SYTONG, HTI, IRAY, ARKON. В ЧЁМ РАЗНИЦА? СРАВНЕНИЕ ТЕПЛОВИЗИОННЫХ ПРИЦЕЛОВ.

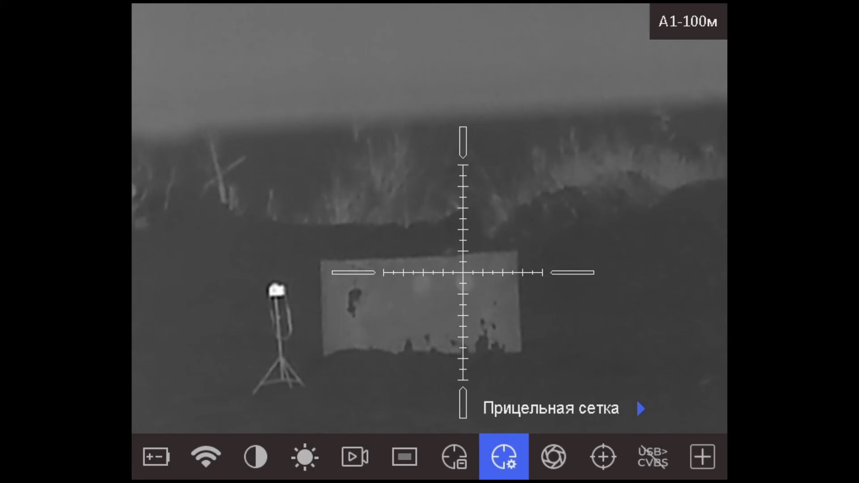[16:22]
Итак, мы сейчас ввели корректировку по вертикали. И произвели второй выстрел.